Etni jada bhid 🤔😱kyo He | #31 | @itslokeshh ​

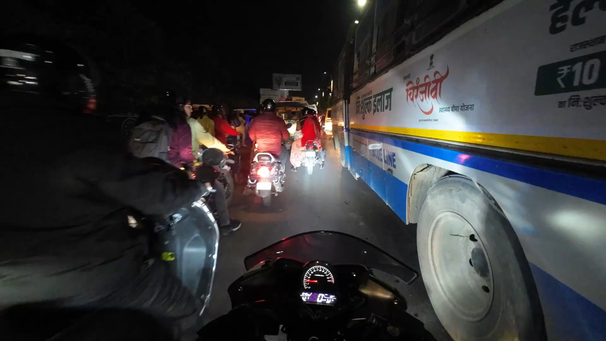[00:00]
आप देख सकते हो कितनी भीड हो रही हैं पर बहुत जादा भीड है शही है तो कोई एक्जाम है और यह हमारे पास में चल रही है ब्लू लाइन्स की रोडवेज बस और भीड देखवा अब अब से जादा भीड है
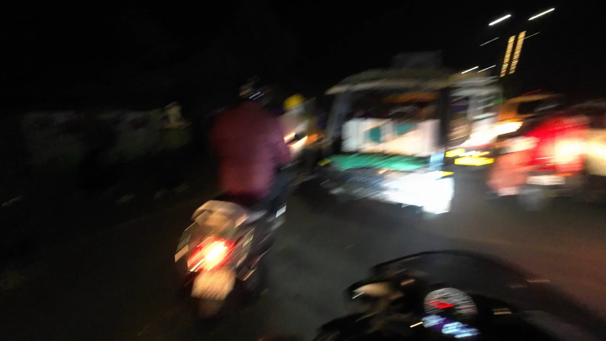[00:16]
निकलने का पी रास्ता ही नहीं दे रहा है क्या बताओ मैं � इतनी जादा
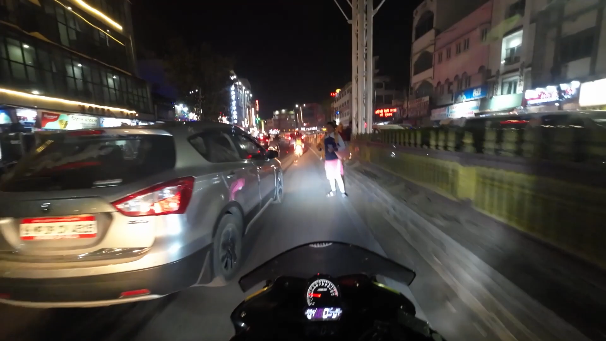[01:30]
भाई, देख सेक्ट अब किती ज्यादा भीड है आर जे तीस, बहुत दूर दूर से, एक्जाम की वज़े से सर जी प्ता फेरलेसली जा रहे हो, आप तो जिसी को यहादी नहीं है चलो इधर जाम लगावाई, यह रास्ता खाली है अच्छी बात है, खाली है तो, क्योंकि
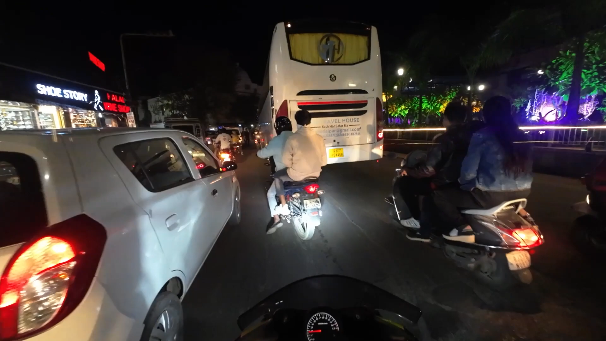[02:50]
दे ट्रावेल हाउस साथ हर सफर अब नहीं ह missing, और रिषिए, थो यहां पर पुलीष वाले बंते हैं, अभी ट्राविक को सही कर रहे है
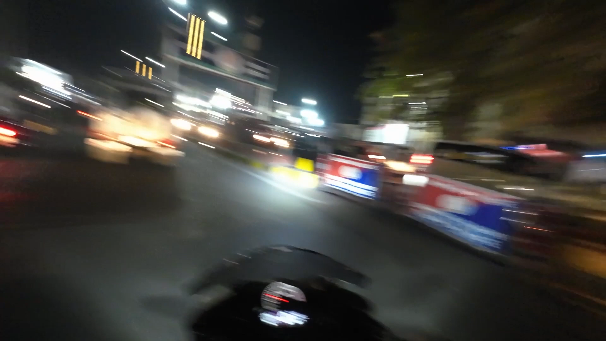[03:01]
कि यहां थोडहा उचला हो थोखना हो नमा कि यह कल्यान के बाहर कल्यान के बाहर हुचला है, और यह तेखो अ'll एक ही कुछ तिग्रम लगाई है पता है ने क्या किया है ये पूरा ट्राफिक इतर मोड दिया है, हमे डाइने के रहे हों, at a.
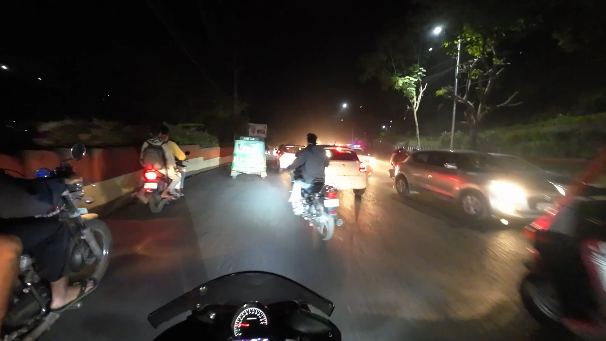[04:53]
यहां पे भी जाम लग रहा है तो